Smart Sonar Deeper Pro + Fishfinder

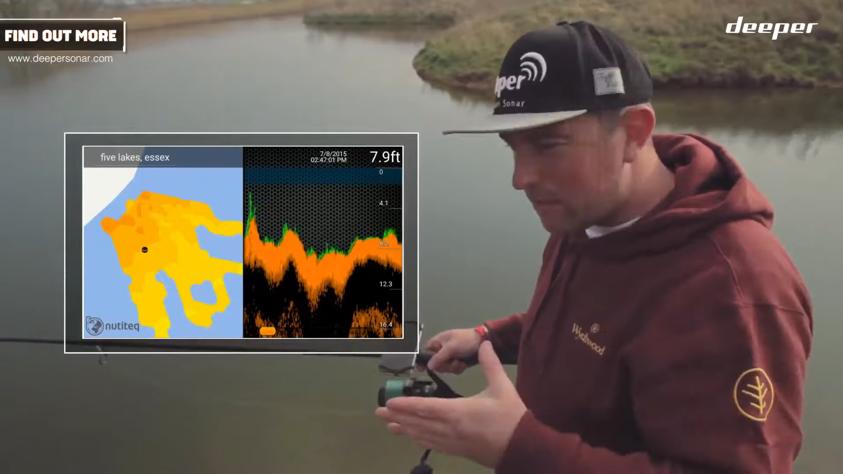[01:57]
On screen: depth 7.9 ft
So, it's giving you an underwater map that's available offline, and while you're out here, actually cast out and see what's going on underwater.
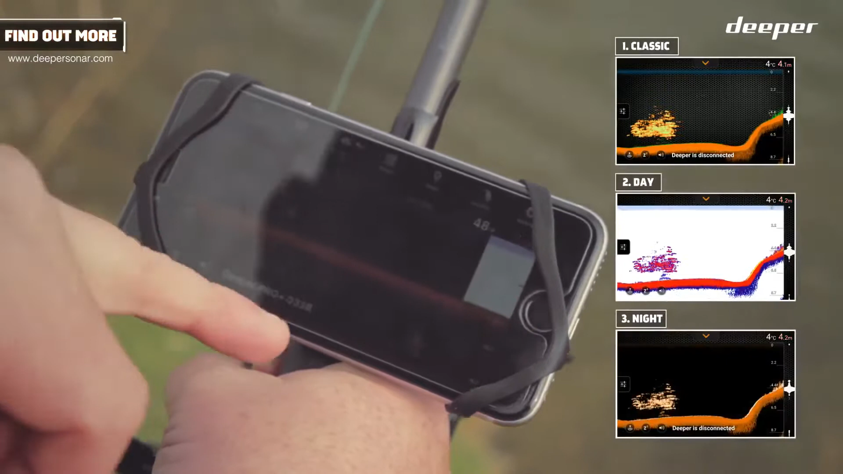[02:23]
See, I've changed now. Usually, this is a feature that's found on really expensive fish mines.